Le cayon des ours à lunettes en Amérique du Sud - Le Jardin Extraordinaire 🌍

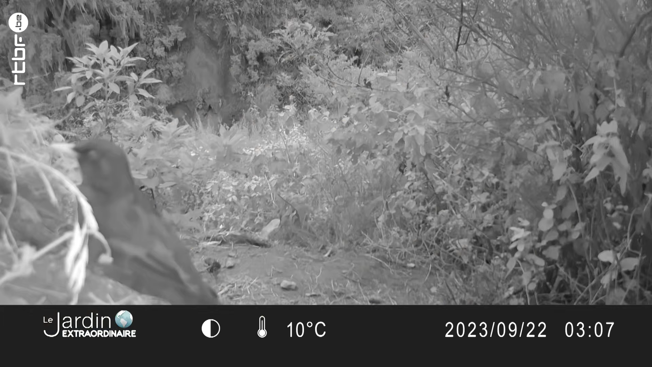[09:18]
Puis, quelques minutes plus tard, un colo-colo, le chat sauvage des Pampa,
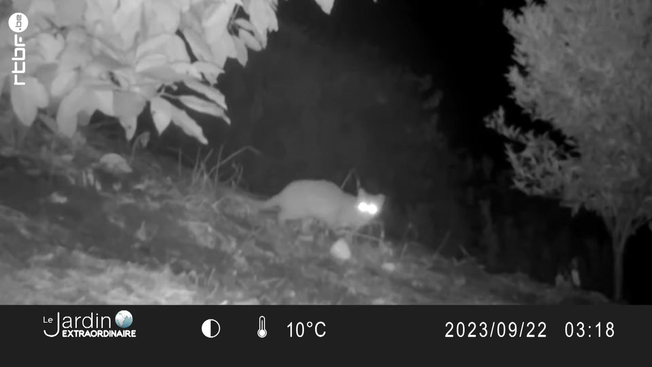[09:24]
nous montre son plus beau profil.